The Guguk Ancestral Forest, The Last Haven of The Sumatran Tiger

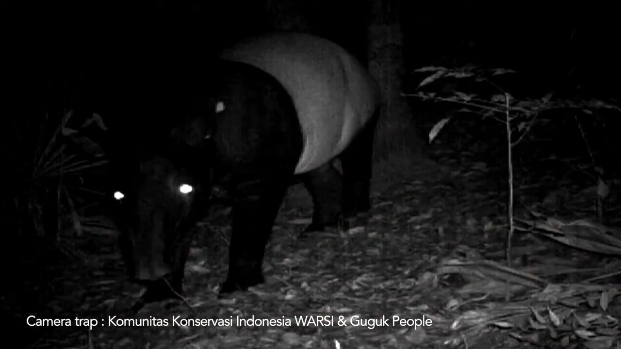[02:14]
By using more camera traps, more species can be identified that reside in Guguk Forest.
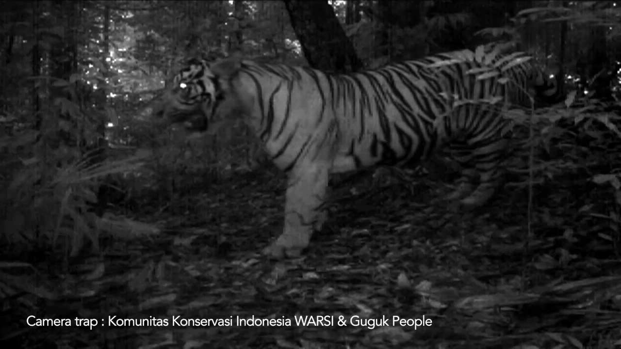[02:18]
Great Argus, Tapir, even the king of the jungle, the Sumatran tiger,
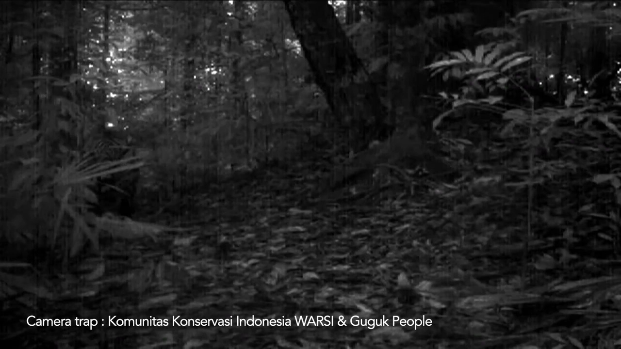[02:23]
was identified as Guguk Customary Forest inhabitant.